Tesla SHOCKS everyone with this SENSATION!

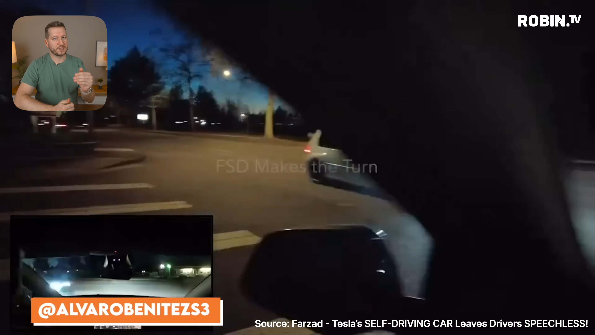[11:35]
the system then gradually pushes forward a bit but not too far so the hood doesn't jut out onto the road just like that bang